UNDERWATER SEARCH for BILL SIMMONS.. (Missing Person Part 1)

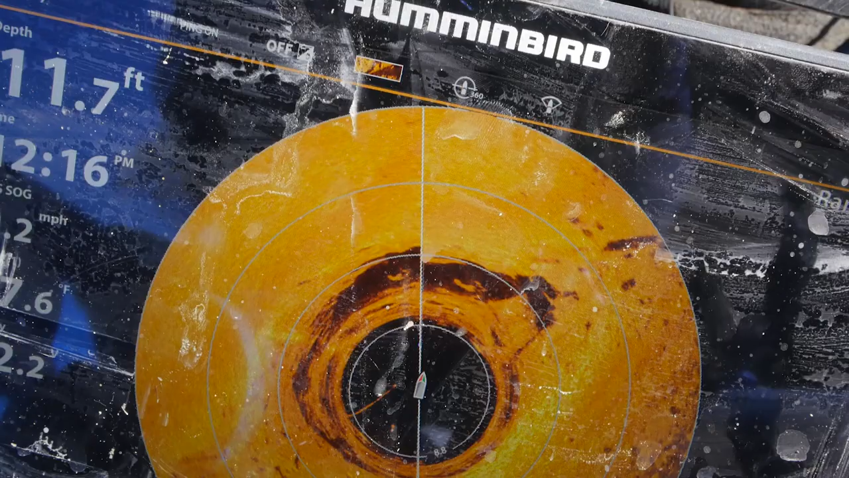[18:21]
On screen: depth 11.7 ft
See? We're right over the top. Oh, yeah. 100%. All right. Let me go swim over and grab my stuff real quick.
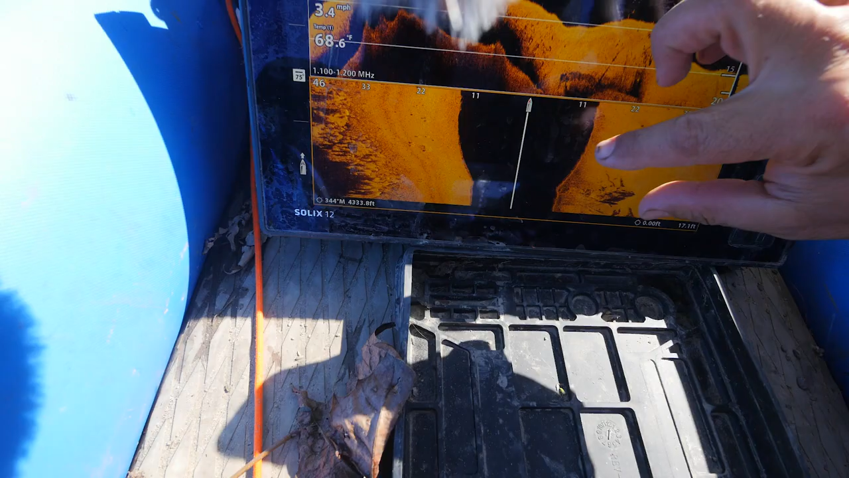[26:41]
I believe we have a car.
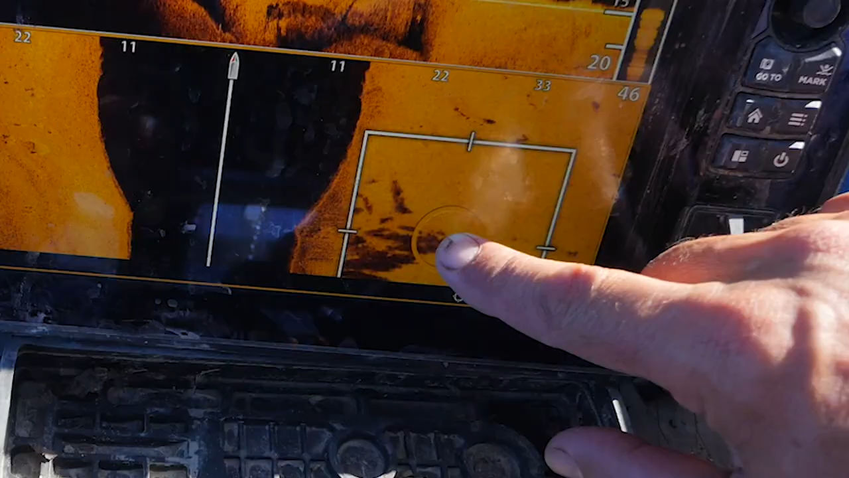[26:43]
Oops. Did it look like a car on second pass?
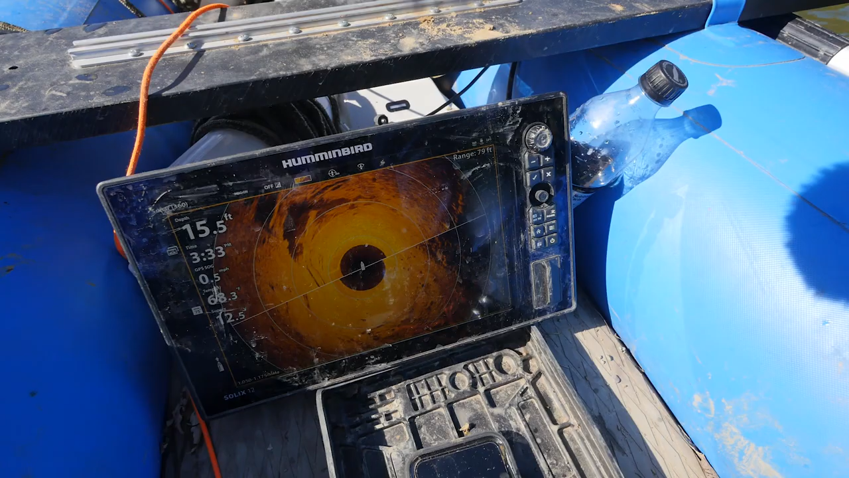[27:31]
On screen: depth 15.5 ft
This is where the, that old car was.
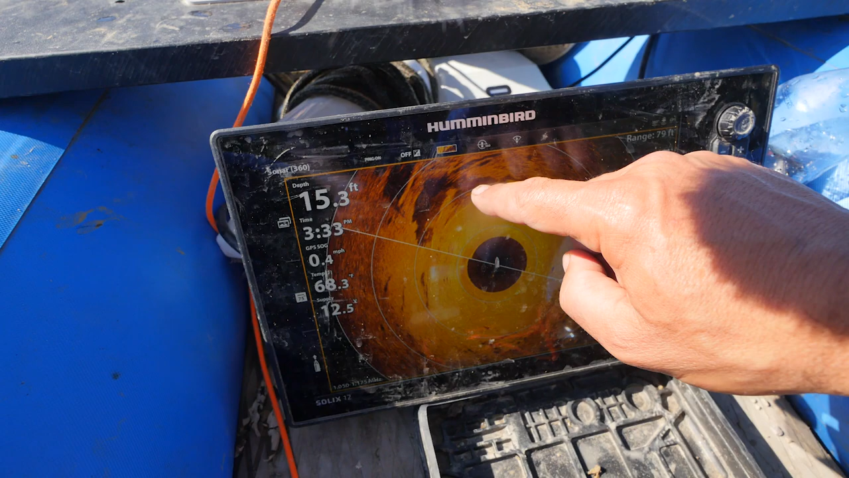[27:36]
On screen: depth 15.3 ft
It's not sticking up, it doesn't have any wheels, so I'm just gonna say it's face down.
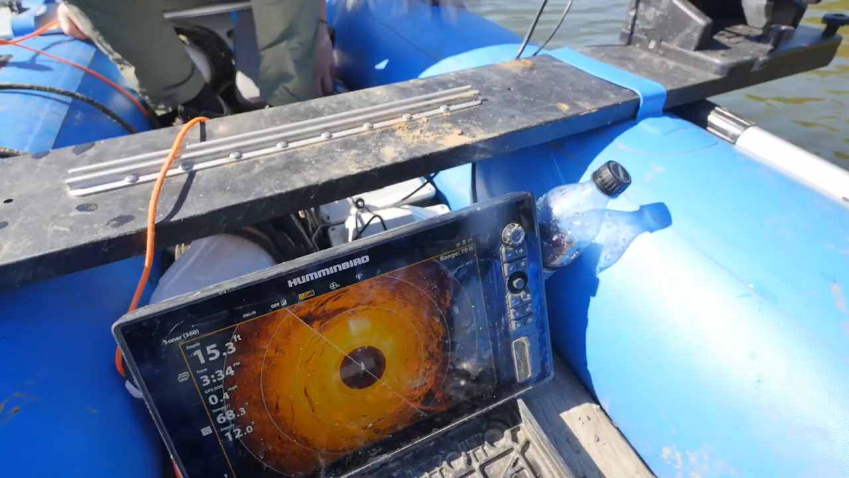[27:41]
On screen: depth 15.3 ft
Maybe now it's gonna be a little bit further up there by Sam is where it's gonna pick up. So if we're still within zone, it's gonna be picking up right about here right now is where that one's at.
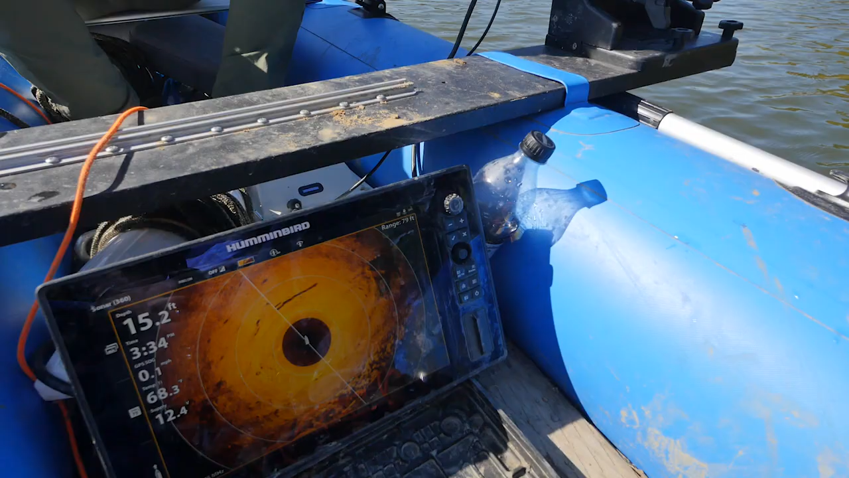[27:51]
You know, I actually don't know. I mean, it looks like it's upside down. Let me finish clearing this, but if you can just like, yeah, I have it real quick.
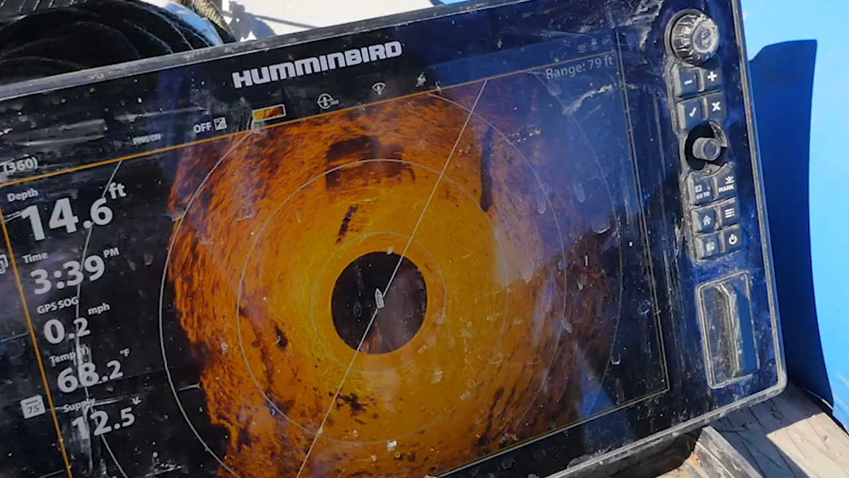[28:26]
On screen: depth 14.6 ft, water 68.2°F, speed 0.2 mph
We're just gonna go right over the top of it.
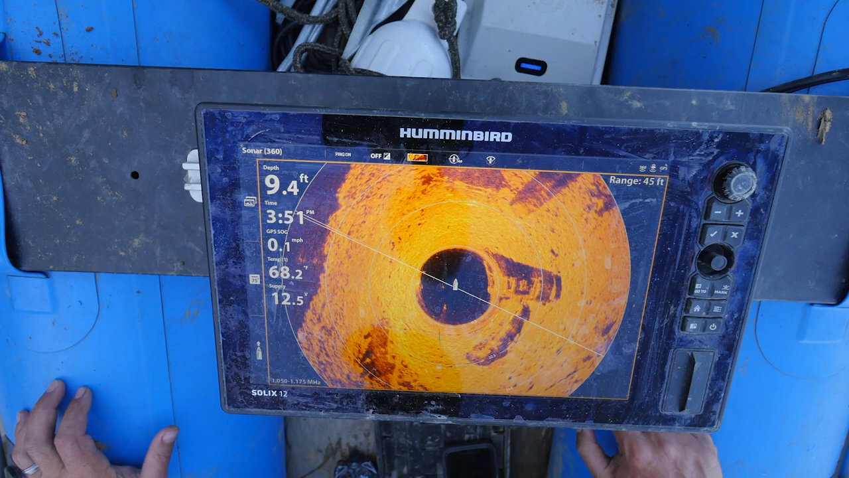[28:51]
On screen: depth 9.4 ft, speed 0.1 mph
There's one right off the side of the boat here. Actually, there's two.
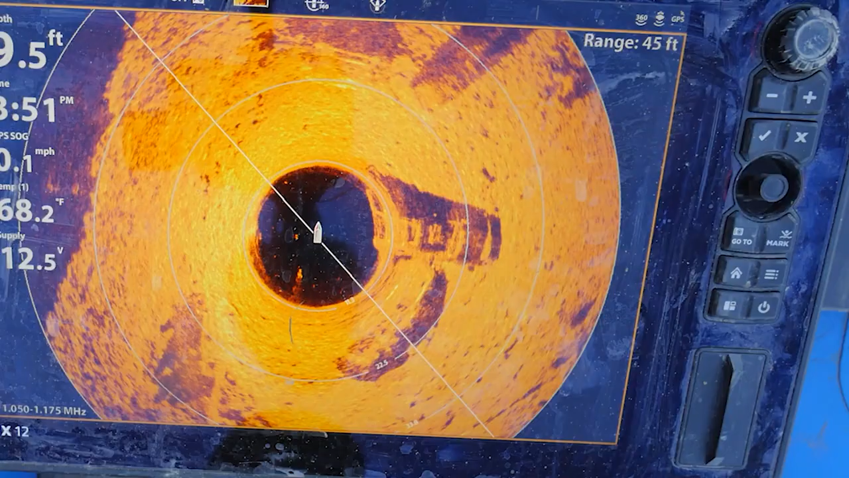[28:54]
So there's two right off this tree.
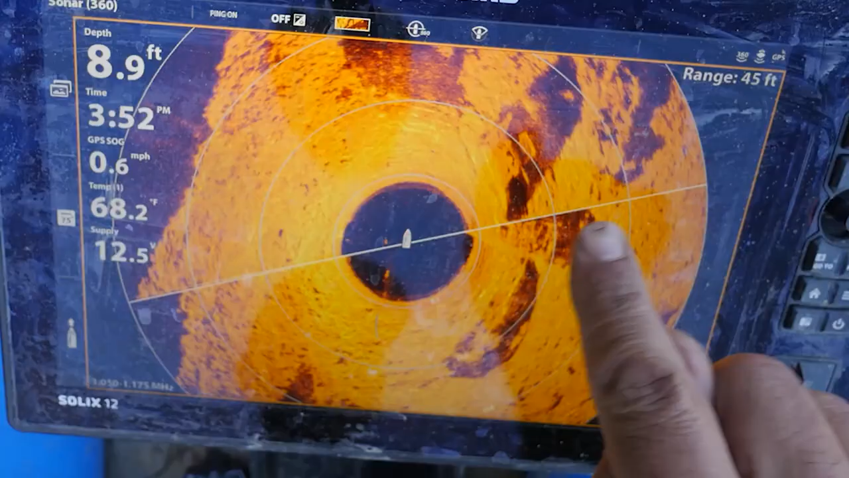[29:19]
On screen: depth 8.9 ft, water 68.2°F, speed 0.6 mph
So there's two more. Because these two are gonna move down here.
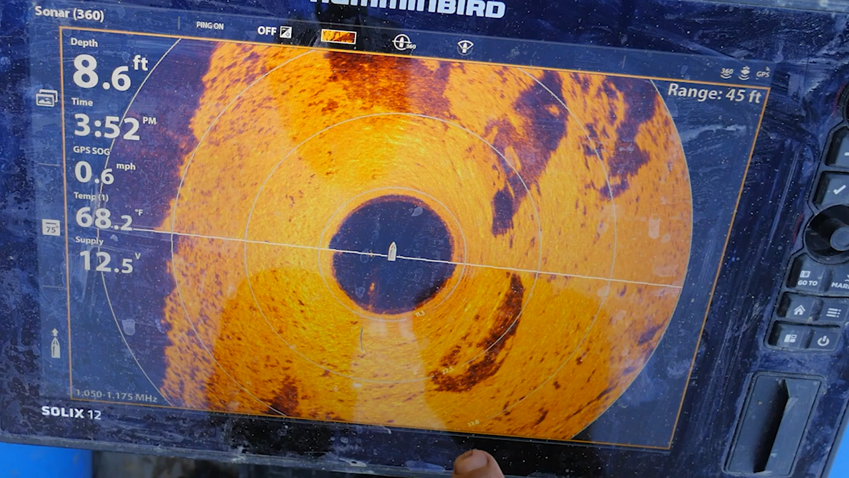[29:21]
On screen: depth 8.6 ft, water 68.2°F, speed 0.6 mph
Because we just wanna move forward. That's crazy.